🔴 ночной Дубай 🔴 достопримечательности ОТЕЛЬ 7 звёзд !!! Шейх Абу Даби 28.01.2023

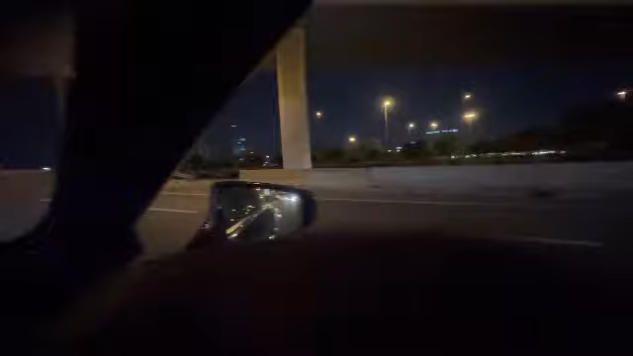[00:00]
Gold Dubai? Frame. Ah, frame, okay. I saw this frame. I can go on the top. Yeah, this one you can go. And there is like a bridge, glasses bridge. You just walk and see. Yeah. You see in the YouTube. And these shale guides are around.
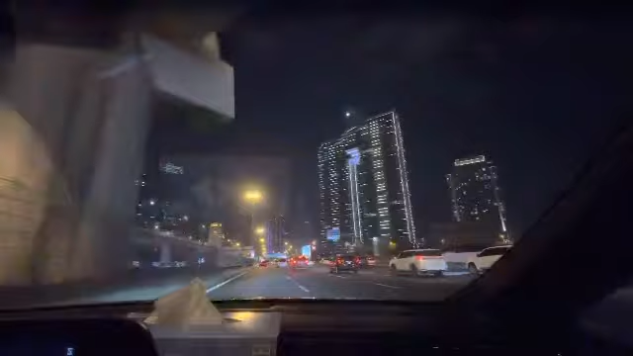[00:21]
There have a lot of hotel and residence buildings. Фрейм с той стороны находится старый город, с этой стороны новый город находится из этой фрейм. Как под фотографию. Фрейм это, ну как бы, фрейм, как бы сказать, фрейм. Это, ну, для фотографии. Короче, фрейм.
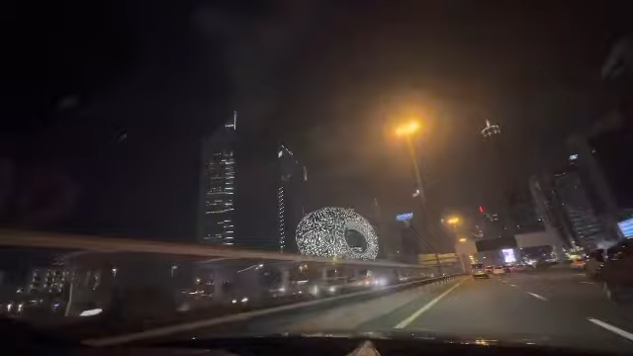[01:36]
And the tallest building, Burj Khalifa, that one, which one, like, light flashing there in the top.
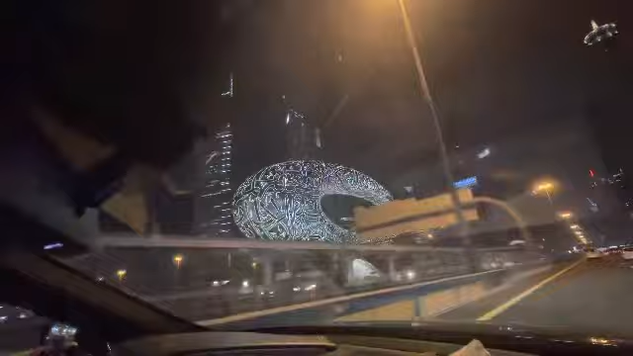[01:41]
Вот это вот музей будущего. Обязательно нужно посетить, хотя обыкновенный музей не люблю, но этот надо посетить. Потому что это нечто совершенно невероятное. Обалденный город. Просто невероятный. Where is highest building? You will see now from there. When you will cross these buildings, then it's about 380 meters.